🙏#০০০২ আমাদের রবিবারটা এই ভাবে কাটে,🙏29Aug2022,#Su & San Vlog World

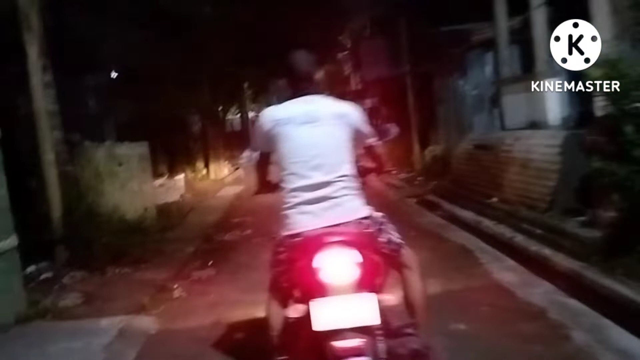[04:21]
রাতের বেলা চারিদিকটা খুব শুনশান হয়ে যায়। এটা আমাদের টমি বসে আছে আর লেজ নাচছে। চলো এবার এগোই।